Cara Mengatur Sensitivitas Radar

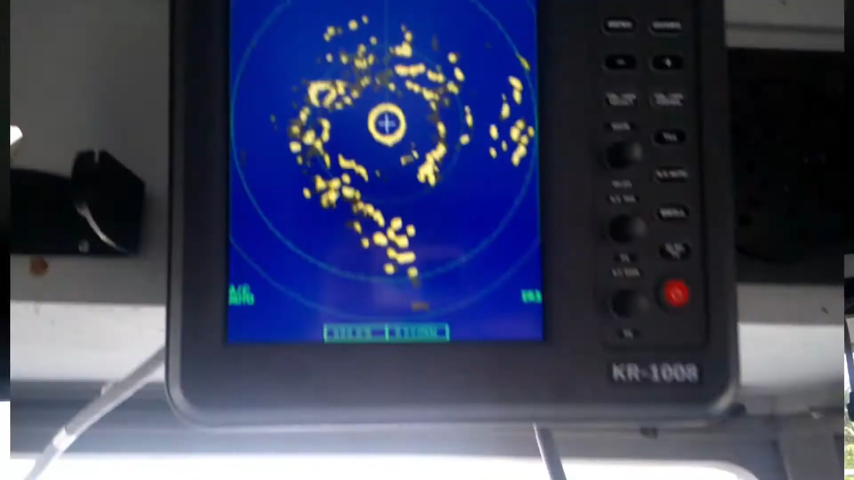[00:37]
oke seperti yang anda lihat disini ini adalah radar
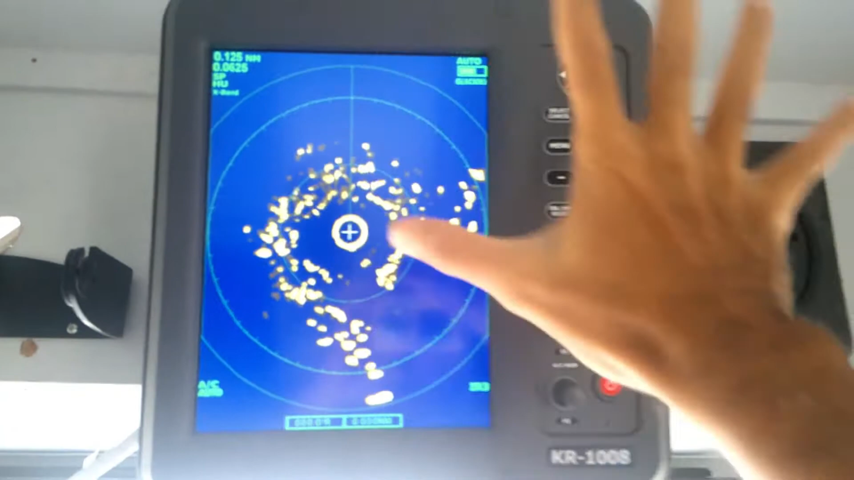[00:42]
merek Onwa disini ada display radar kemudian yang
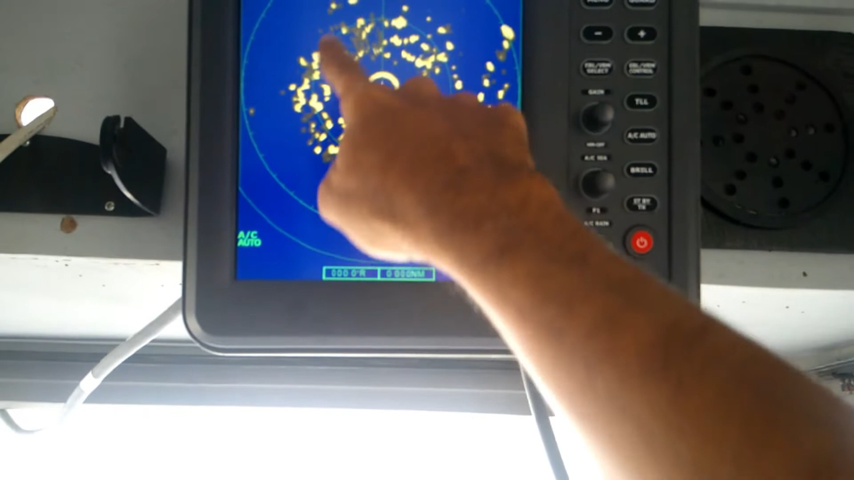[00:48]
bulatan ini adalah range radar dan ini adalah
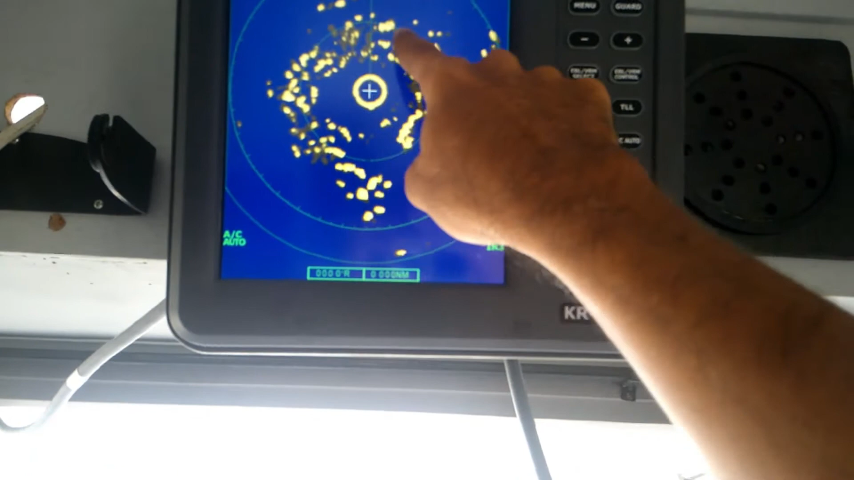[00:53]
benda-benda yang berdeteksi oleh radar nah saya akan membahas mengenai tombol gain ini
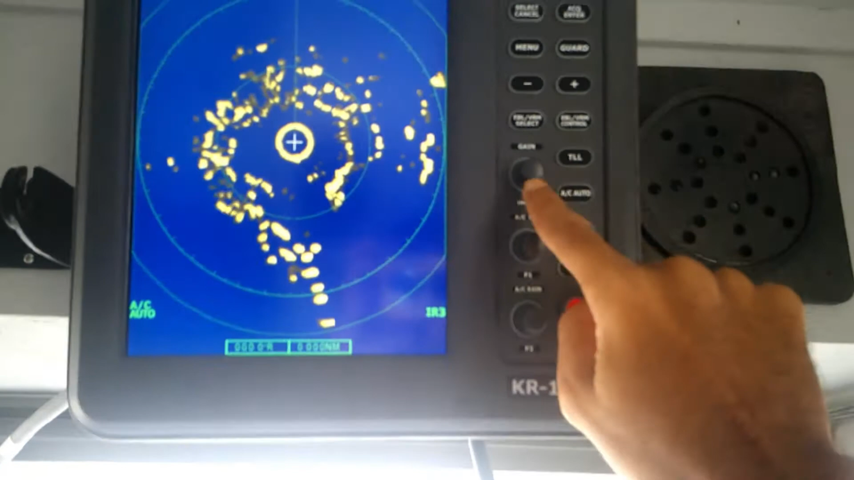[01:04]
tombol gain ini nah fungsi tombol gain ini
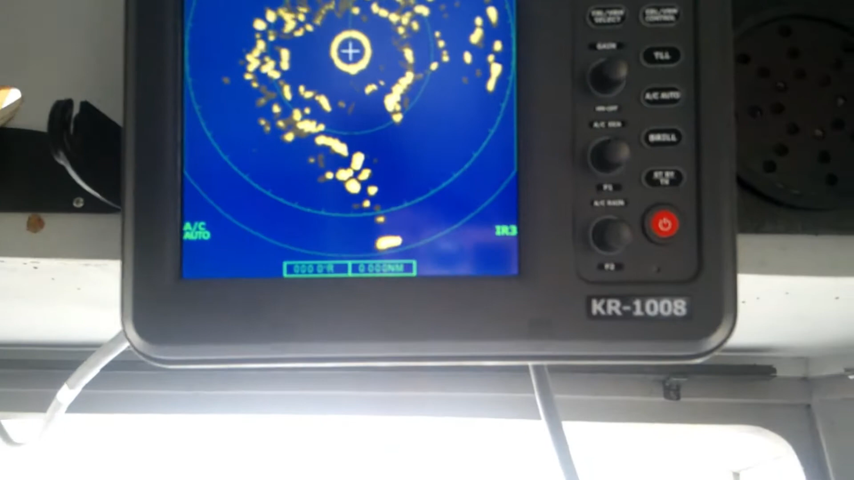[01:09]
digunakan untuk mengatur sensitivitas pada radar jadi tombol gain ini digunakan untuk mengatur sensitivitas pada radar
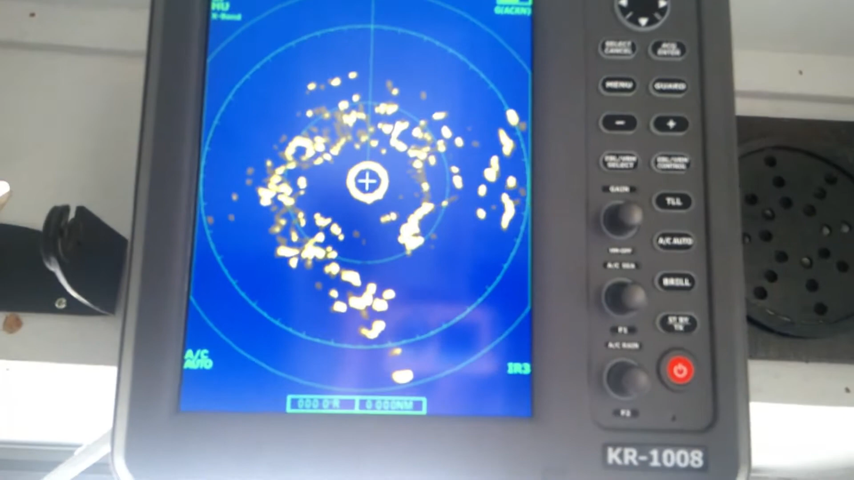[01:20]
jadi dan cara kerja tombol gain ini ini sebelum saya putar
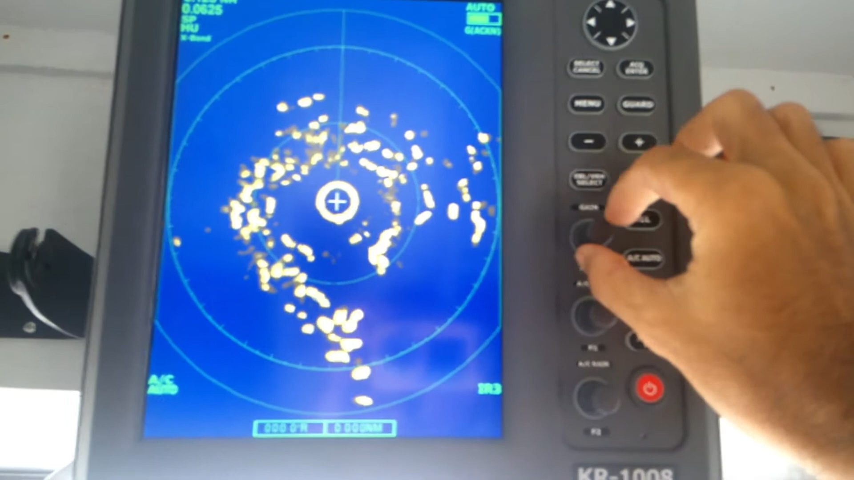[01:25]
ini sama prinsip kerjanya dengan volume yang biasa kita lihat di TV yang kita punya misalnya jadi kalau kita volume nya dibesarkan tombol gain nya dibesarkan
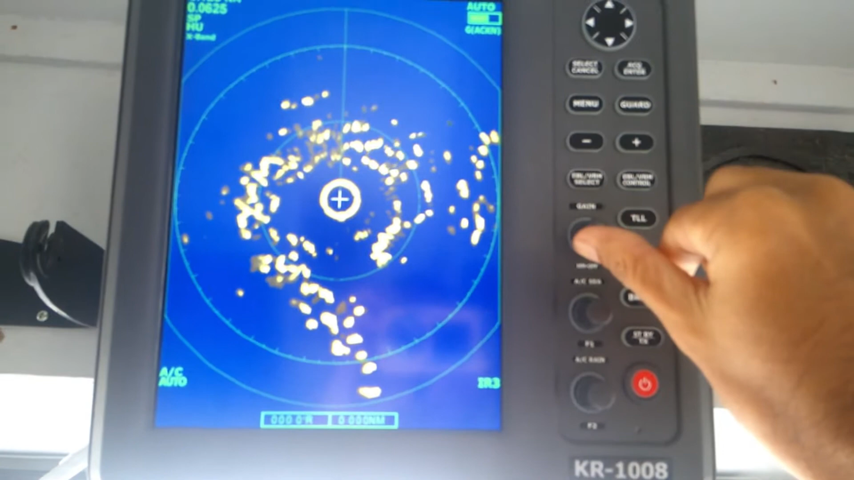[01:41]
ini maka sensitivitasnya akan semakin besar kalau volume nya dikecilkan atau
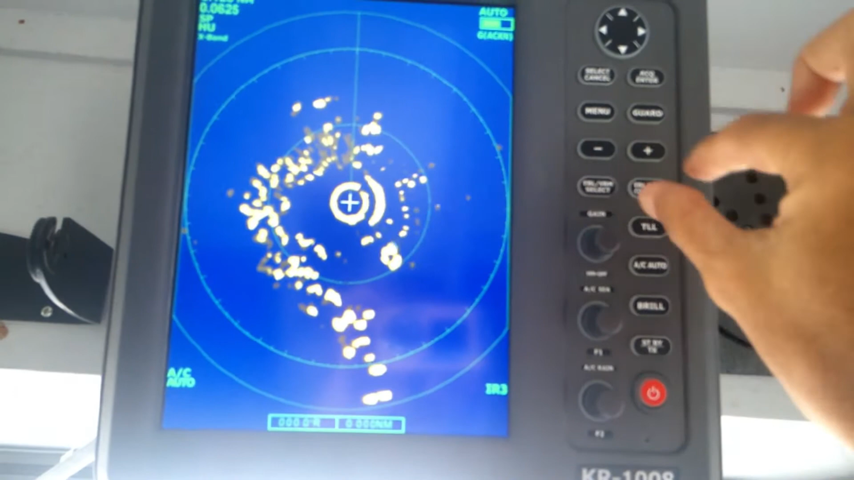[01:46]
tombol gain nya diputar dikecilkan maka sensitivitasnya
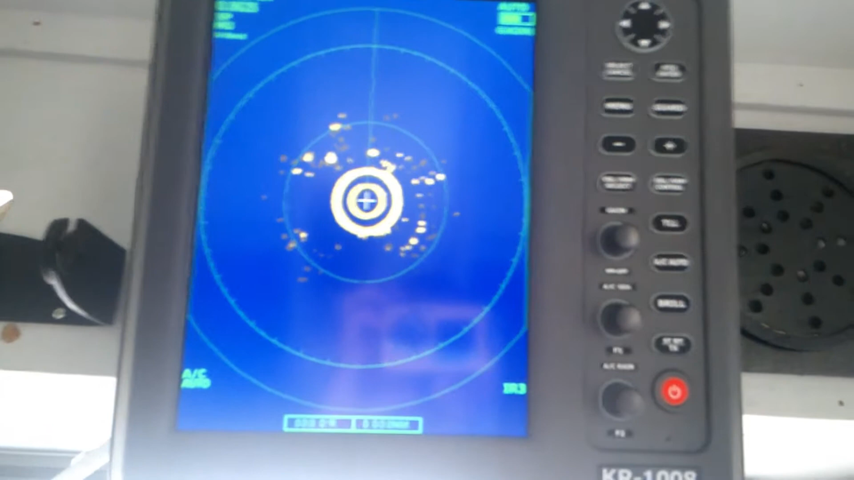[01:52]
akan semakin mengecil nah pengaturan sensitivitas dengan tombol ini penting sebab ini menunjukkan
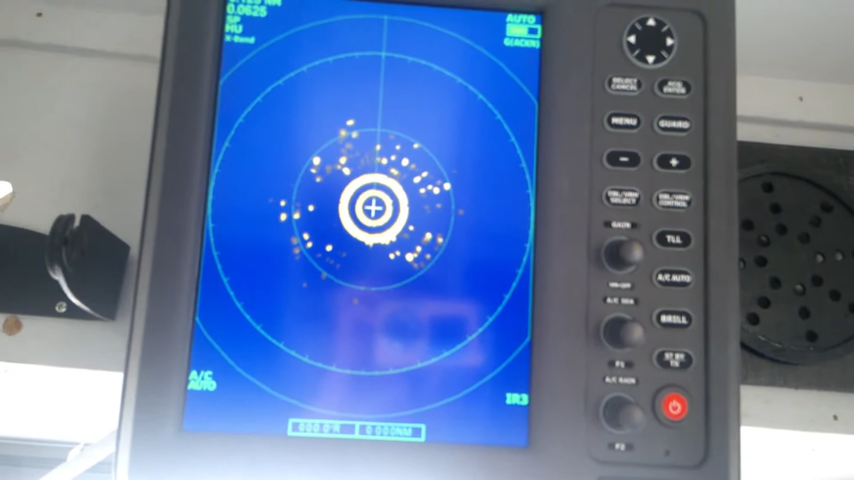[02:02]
bagian dari kemampuan receiver untuk menangkap sinyal jadi
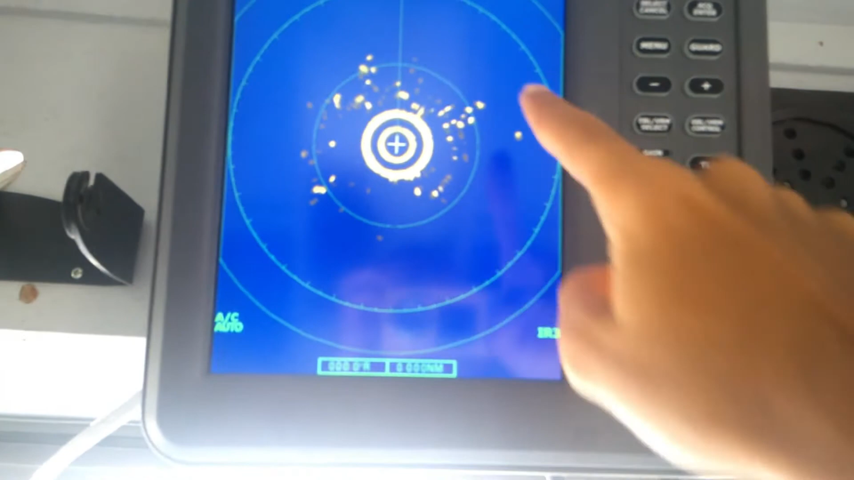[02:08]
kemampuan yang berputar ini nah seperti ini ini dipengaruhi oleh gain nya
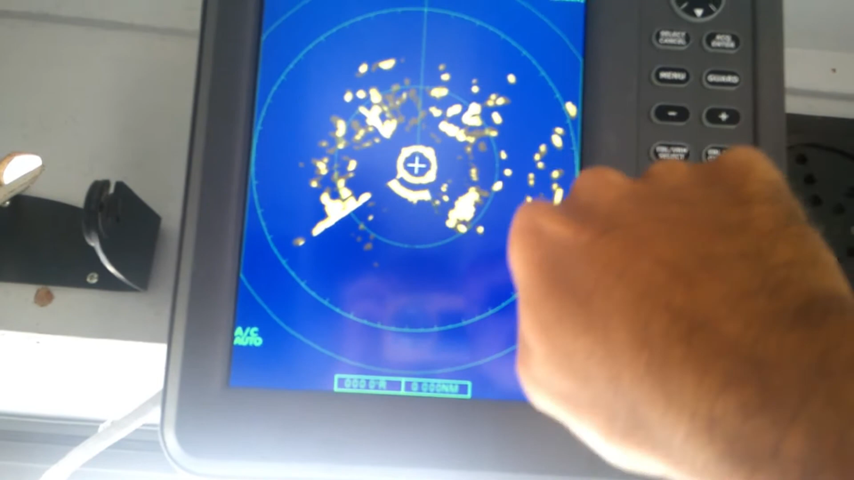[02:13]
jadi jika gain nya diatur terlalu rendah sinyal-sinyal lemah ini
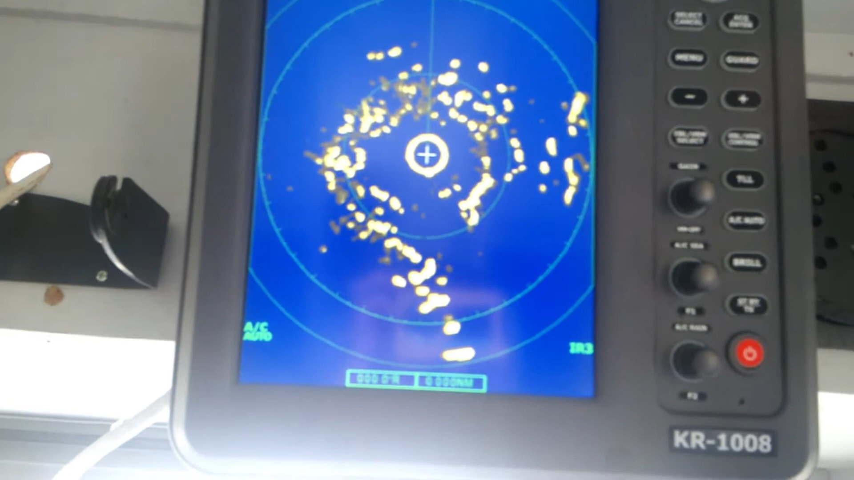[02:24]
tidak akan tertangkap dan sebaliknya jika diatur
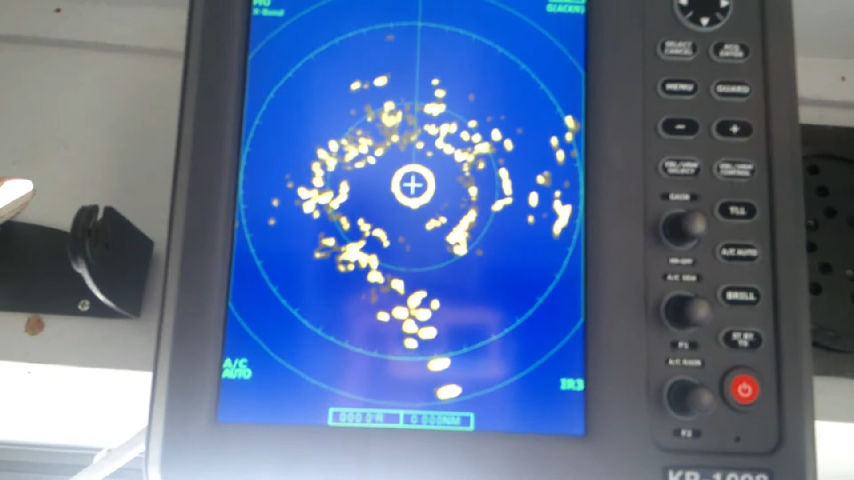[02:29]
terlalu besar maka target-target yang kuat ini target-target yang besar
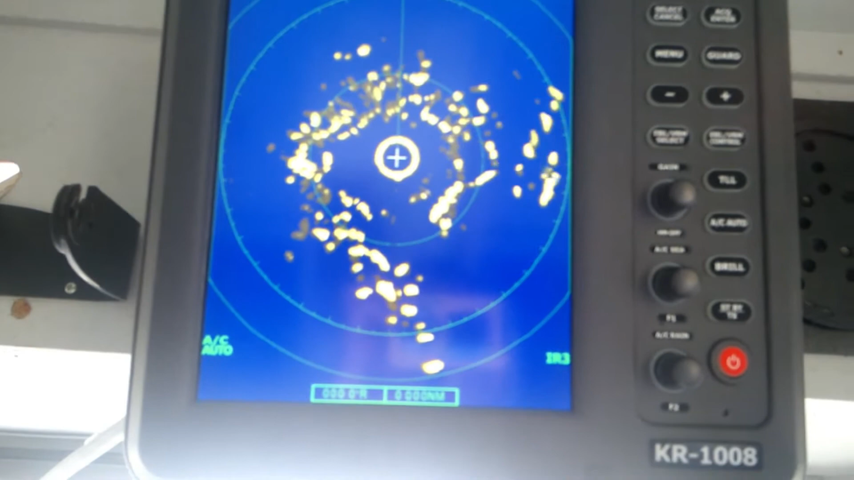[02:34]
justru tidak akan terlihat karena kontrasnya dia apa namanya
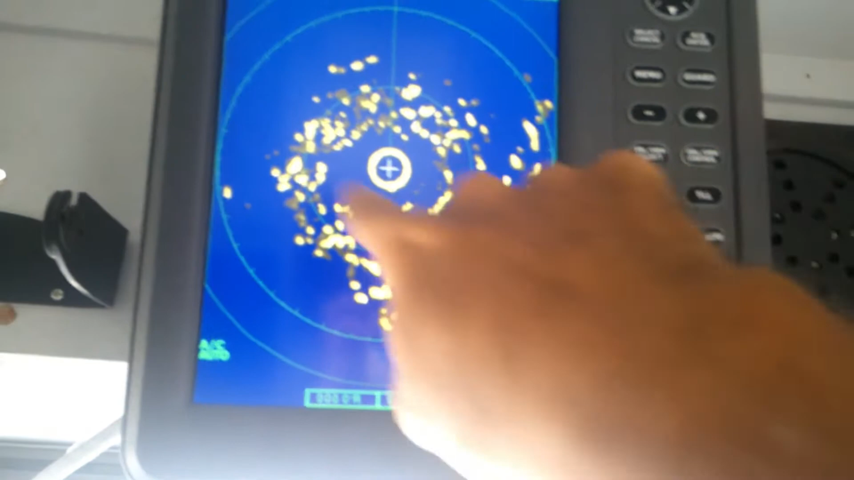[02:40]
gambarnya ini menyatu dengan background display radar ini nanti
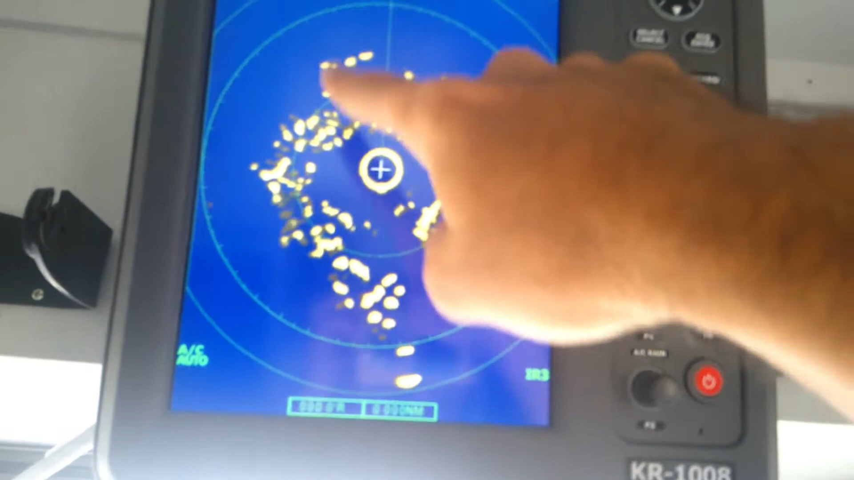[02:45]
saya akan tunjukkan perbedaannya gitu ya jadi dia